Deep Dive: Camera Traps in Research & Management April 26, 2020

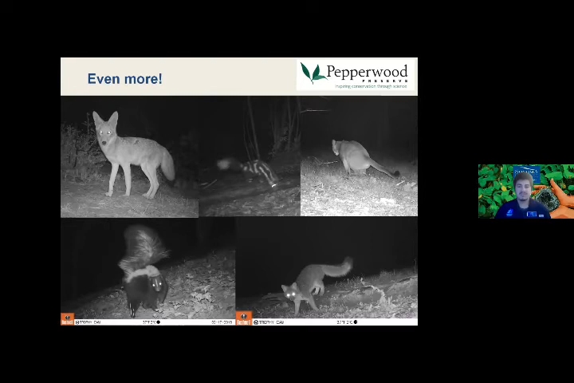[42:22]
The picture in the top center is actually kind of special. It's a spotted skunk. And we don't see too many of those around, but every once in a while we'll get a pretty good picture of a spotted skunk. It's really neat to detect them. Of course, we get lots of birds too. The picture on the top left, this turkey vulture seemed to be posing for the camera.